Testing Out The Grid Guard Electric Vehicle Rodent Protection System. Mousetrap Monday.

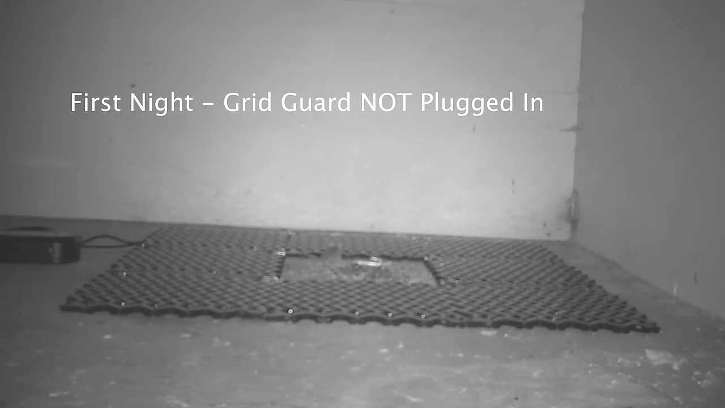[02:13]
On the first night it didn't take long for a mouse to find the bait. It walked right over the panels. They're not turned on and electrified and it came back and forth continued feeding.
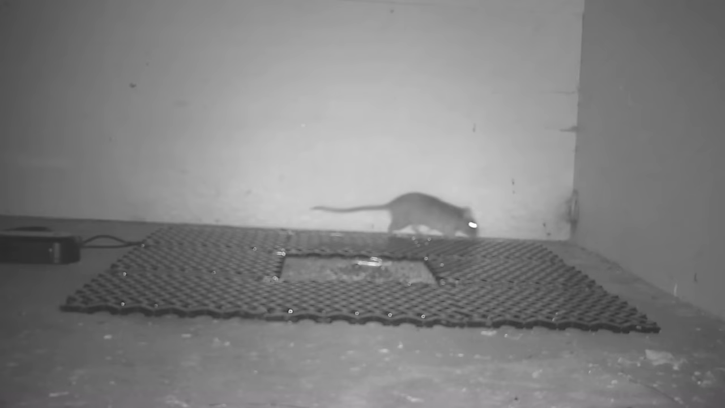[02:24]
So they don't avoid the panels. Even a rat came. At first it thought something was new but it quickly found the bait crossed over. Again there's no electricity so it's just learning that these panels are new in its environment but it did not avoid them. On the second night I turned on the grid guard. It's now electrified. There's a slight popping noise in the background kind of like an electric fence. The rat approached it but it immediately knew something was up. It did not want to cross. All night long the rat walked by and didn't want to go anywhere near the panels.
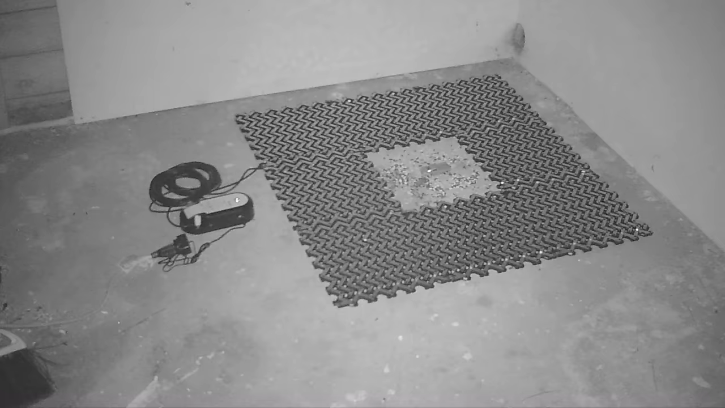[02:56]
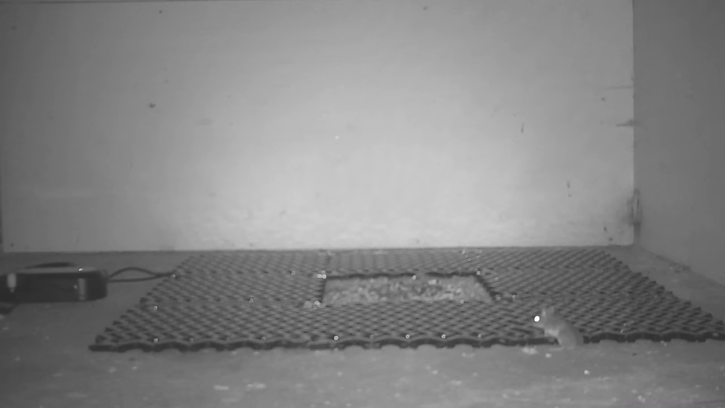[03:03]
Well as soon as I plugged in the grid guard not a single mouse or rat tried to cross over and get the bait.